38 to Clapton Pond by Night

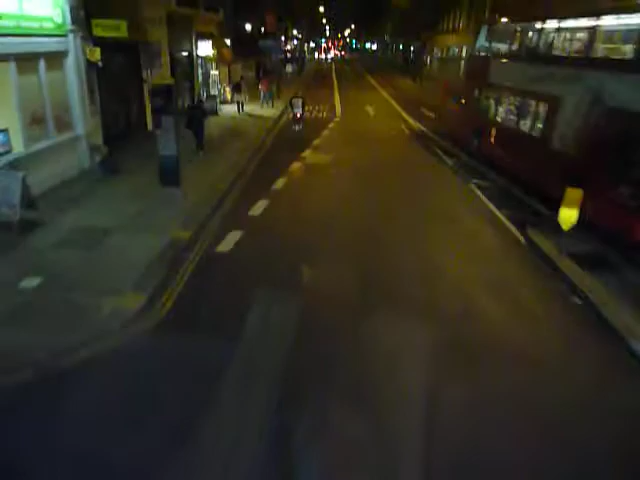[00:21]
Museum Street. It doesn't seem quite big enough for a bus lane. Since we're half hanging out in the other lane.